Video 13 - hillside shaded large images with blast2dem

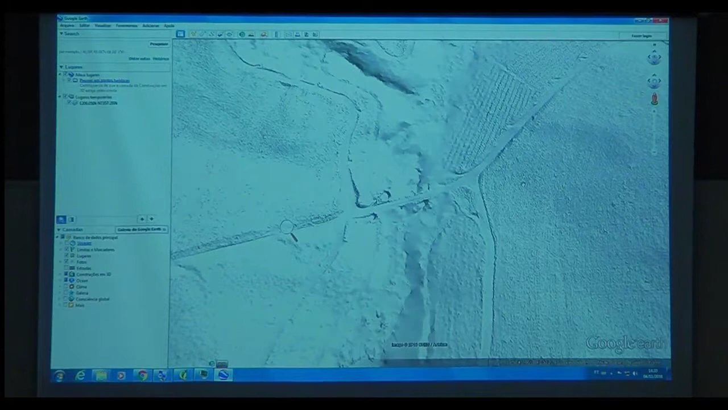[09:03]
I don't know what those are. But maybe some diggings for ponds or I don't know.
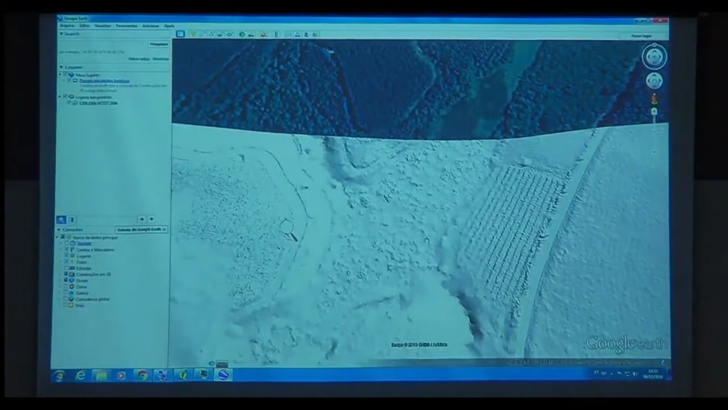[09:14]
And you see how it becomes less detail under a dense canopy. So if I now turn that off, I should see that this is a natural forest here.
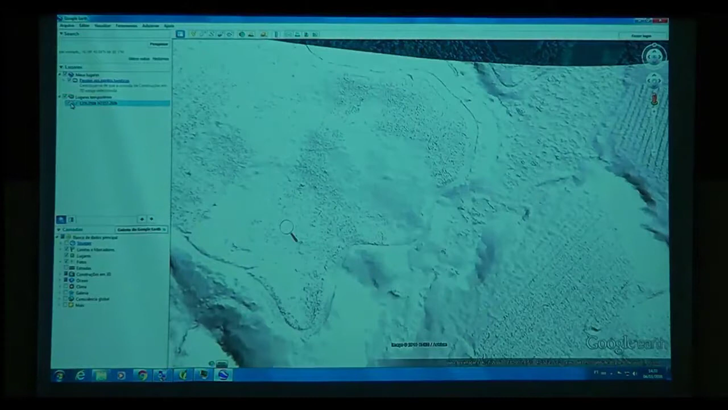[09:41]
And I got very little penetration. Whereas this, you know, fake plantation forest here, it's like it's not there for the laser. I get lots of returns from the ground.